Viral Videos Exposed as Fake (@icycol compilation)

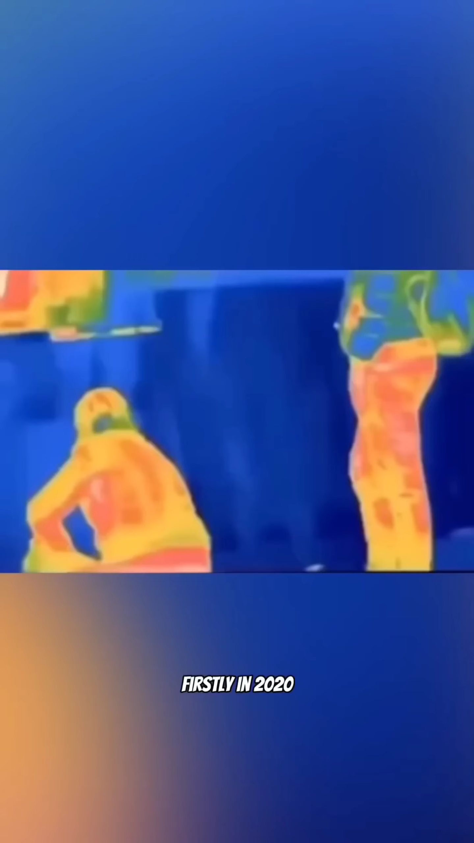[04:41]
Firstly, in 2020, this video went viral of people looking for coronavirus on thermal cameras, but instead captured just a lot of people farting.
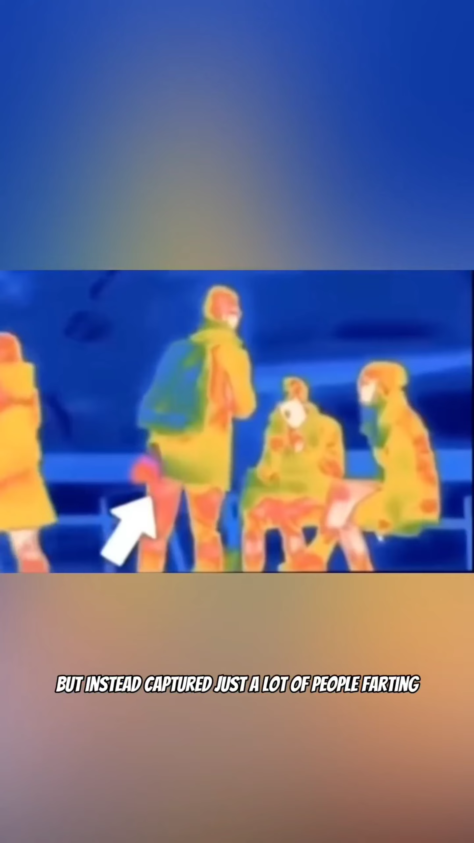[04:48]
Well, I'm sorry to say, it's quite nearly impossible for a thermal camera to see farting.